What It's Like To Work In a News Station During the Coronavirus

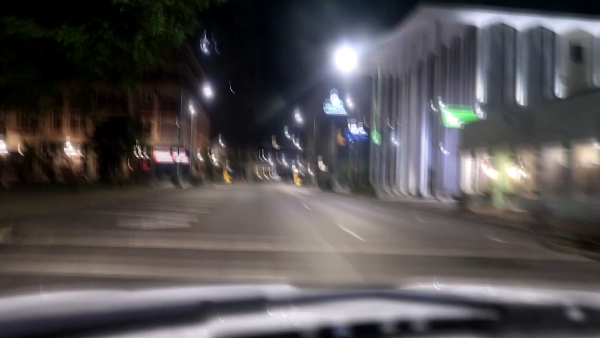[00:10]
On the roads, it's just all cleared out. What's up, guys? It is